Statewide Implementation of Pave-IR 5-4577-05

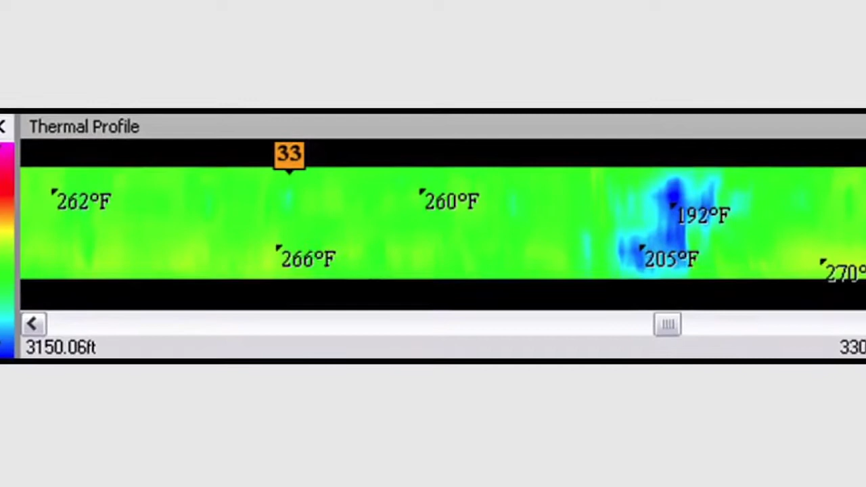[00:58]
we were able to see much clearer those hot spots and cold spots.